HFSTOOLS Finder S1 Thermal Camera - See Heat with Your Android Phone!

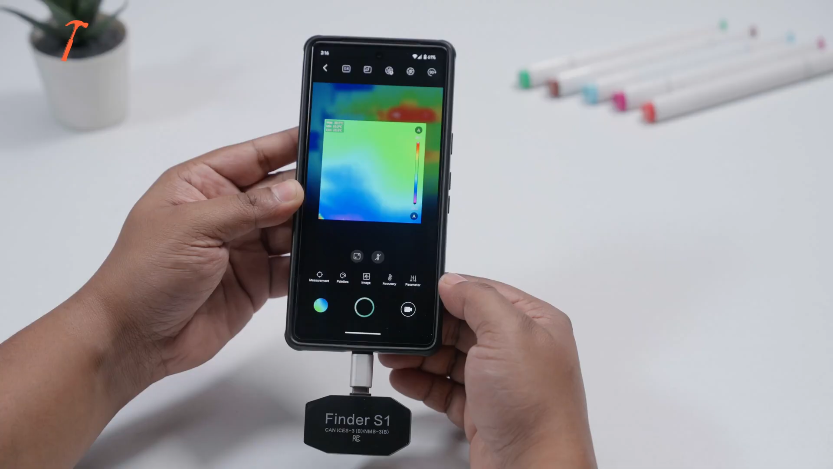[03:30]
One small hiccup. When you rotate your phone to landscape, the temperature readings don't always rotate with it,
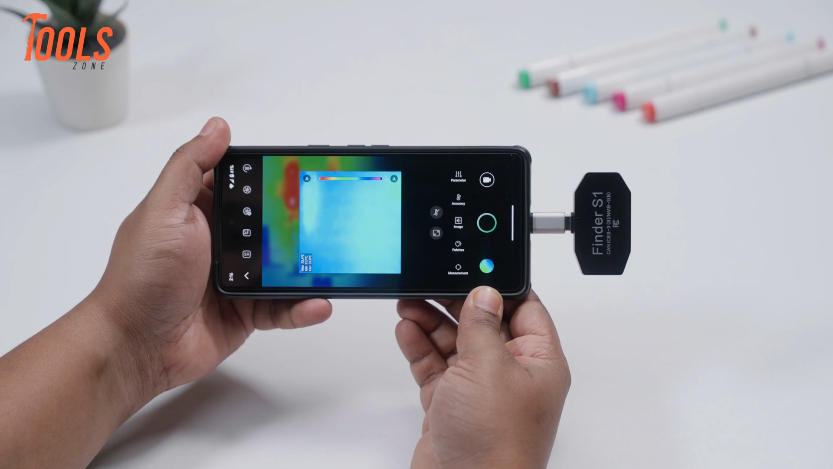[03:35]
which can make things a bit hard to read at times.
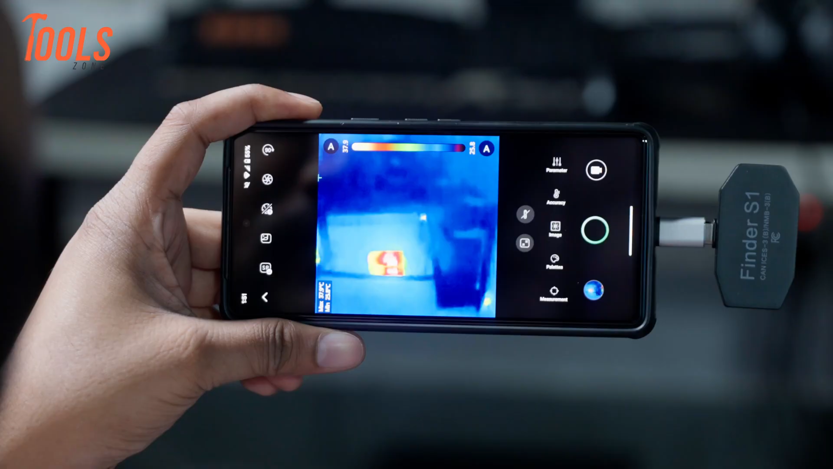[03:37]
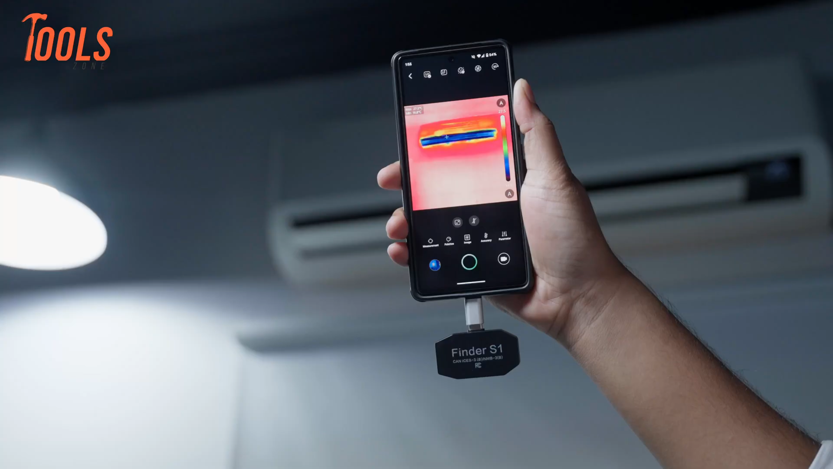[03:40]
As for the thermal imaging itself, it's actually pretty solid.
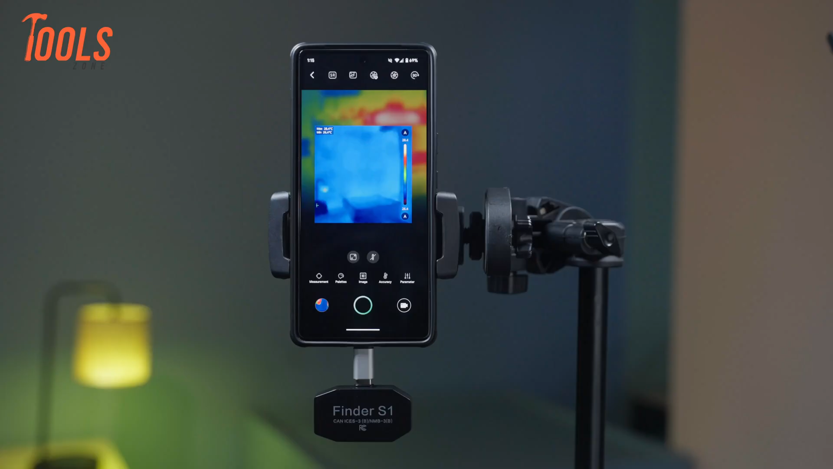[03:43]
The camera has a native resolution of 96x96,
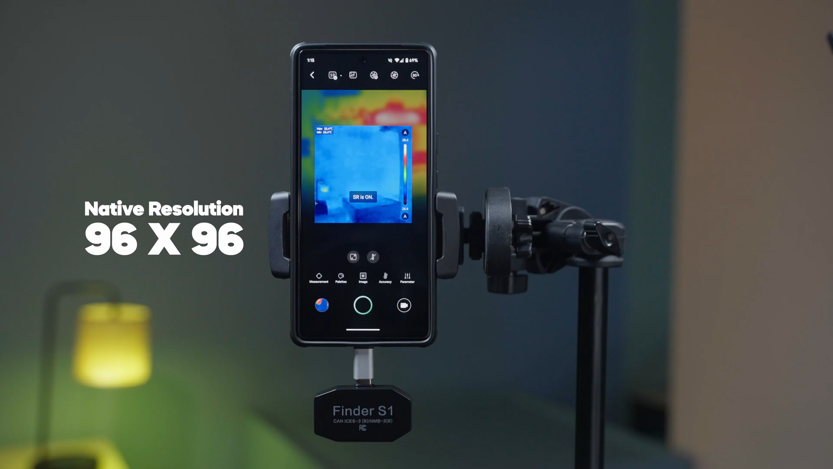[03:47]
but it uses something called Live Super Resolution to bump that up to 720x720, which gives you a much clearer and more detailed view.
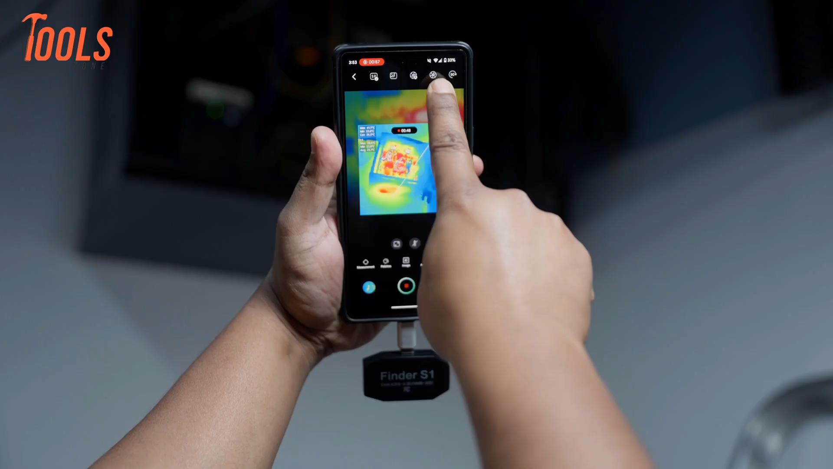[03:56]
You can even turn on your phone's regular camera to get some visual context for what you're seeing.
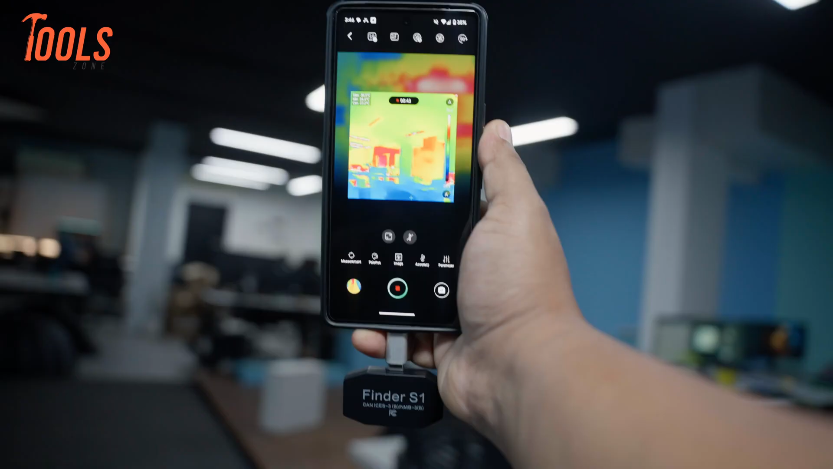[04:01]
That said, it's not as sharp as the high-end thermal cameras,
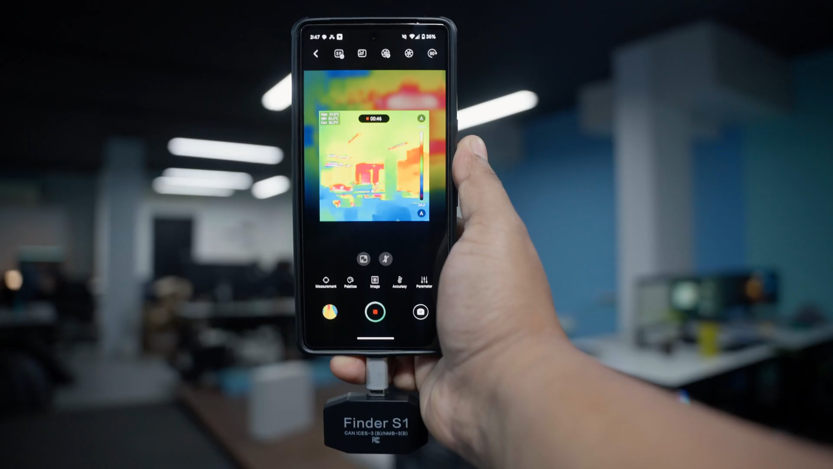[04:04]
so if you're trying to spot tiny details, you might need to take a closer look.
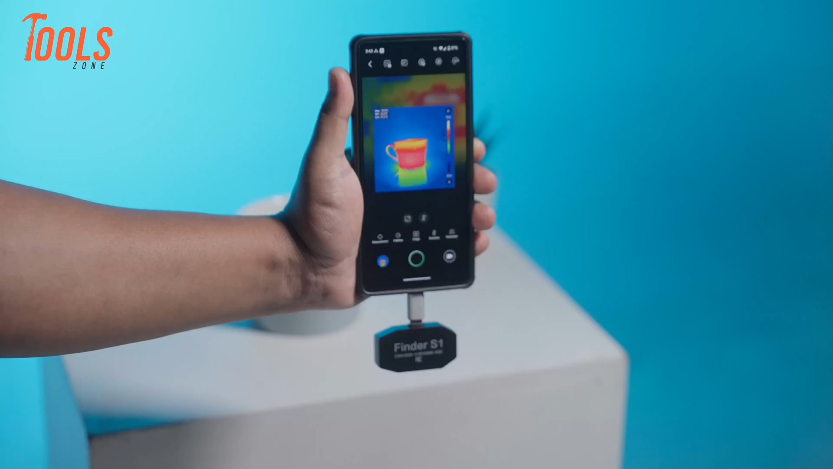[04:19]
In terms of accuracy, the Finder S1 really impressed us.
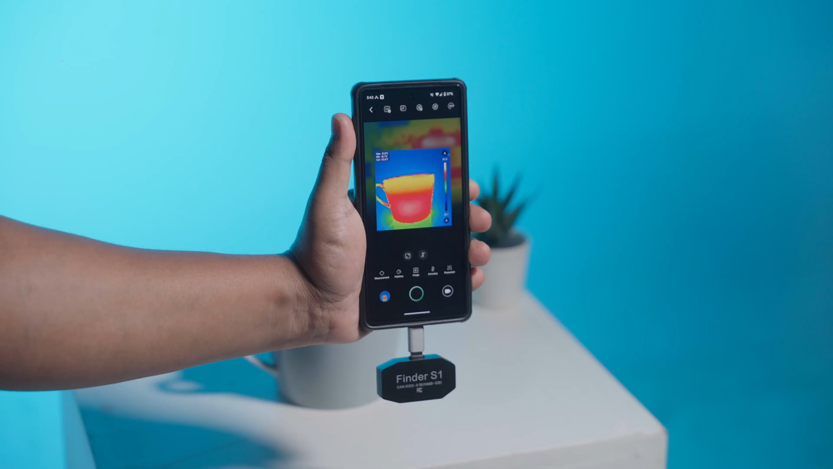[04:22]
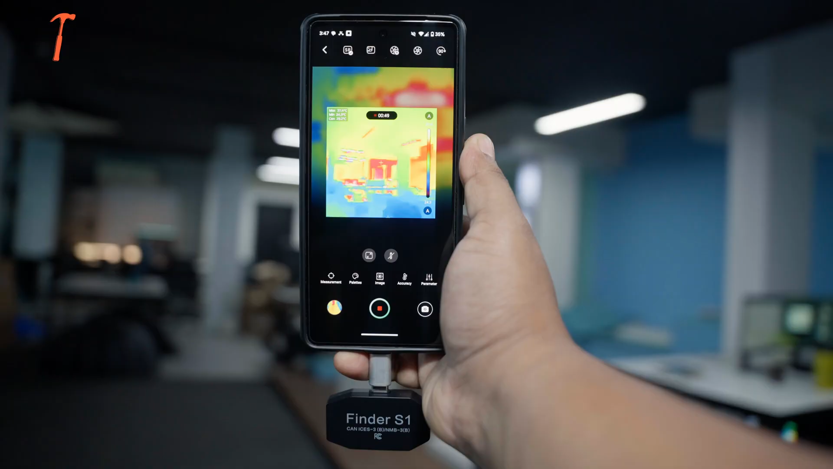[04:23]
It's sensitive to temperature changes as small as 0.04 degrees Celsius,
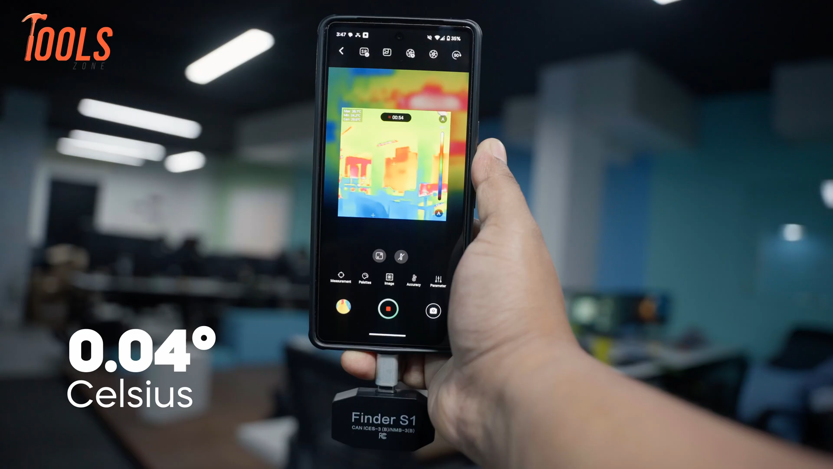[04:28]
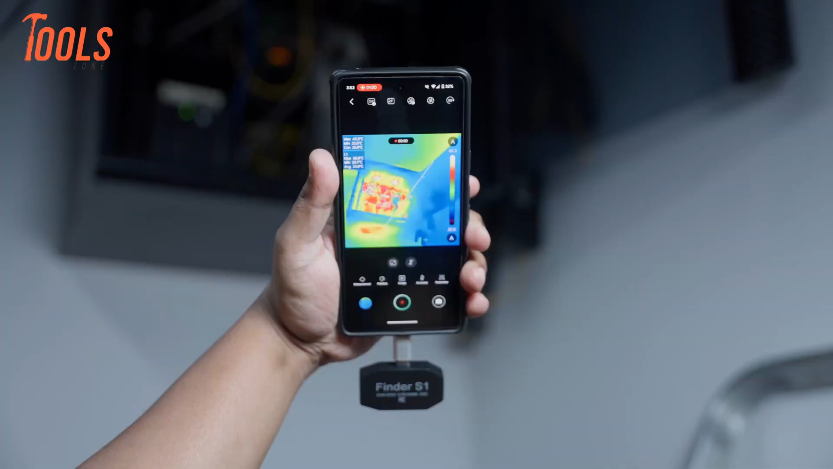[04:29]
and it stays within about ±3.6 degrees Fahrenheit of the actual temp.
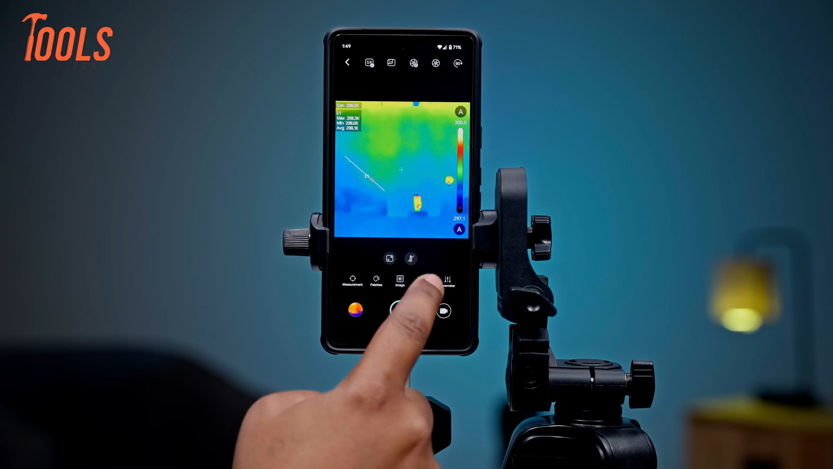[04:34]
You can even fine-tune it by adjusting settings for emissivity and distance, which is great if you're scanning different materials like wood or brick.